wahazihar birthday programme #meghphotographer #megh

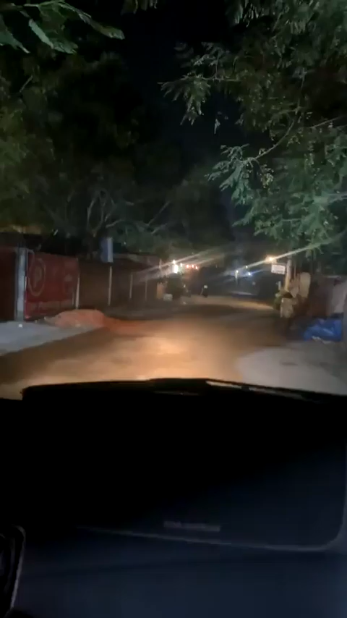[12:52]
একটু পরে আমরা ভালো রাস্তায় উঠবো যদিও এখন আমাদের একটু এ রাস্তা ছিল আমরা তো ভিতর আচ্ছা এখন আমি আমাদেরকে দেখাই